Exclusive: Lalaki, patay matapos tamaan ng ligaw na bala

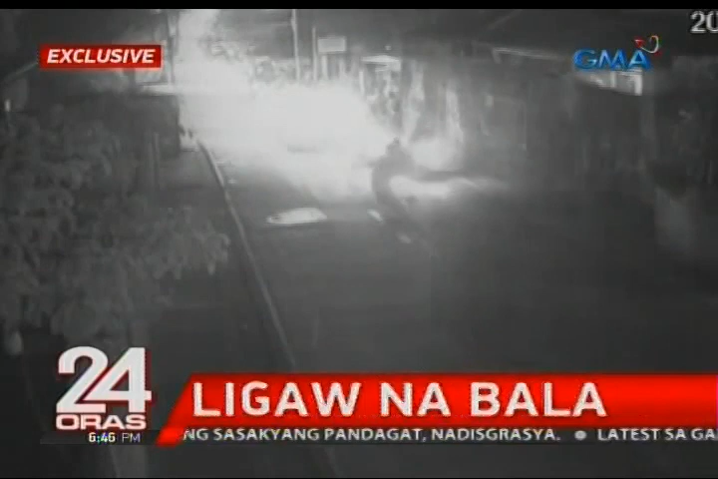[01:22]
Bigla na lang itong nagpaputok ng baril sa may food park at saka humarurot paalis. Umaasa ang pamilya Mariano na makakamit nila ang hostisya para sa yumaong padre de familia.